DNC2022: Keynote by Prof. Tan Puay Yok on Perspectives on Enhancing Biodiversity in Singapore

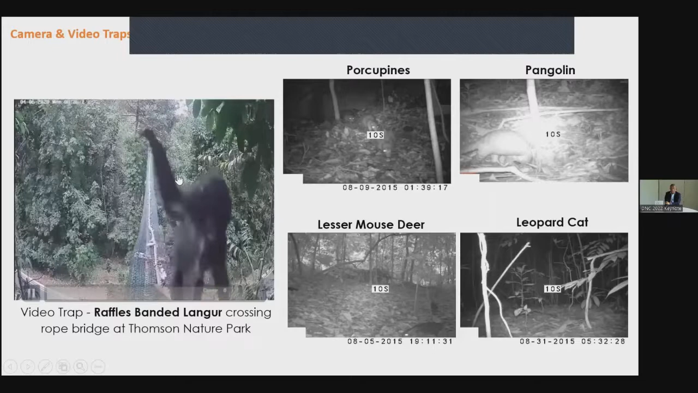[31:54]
Just show you examples of what we have been doing when we talk about monitoring. This is reference banded language, quite endangered in Singapore. And we constructed rope bridges to see whether or not it's crossing between two forest fragments. Obviously, it works, right? And there are other animals that we're monitoring or camel traps. So the whole central catchment has been installed with a couple hundred of camel traps in the Nature Reserve.
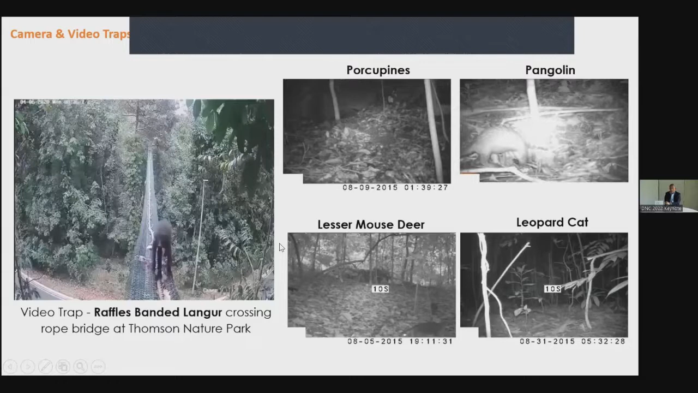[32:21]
And the outcome of this is that it gives us information about species status. So this is a work that has been published recently.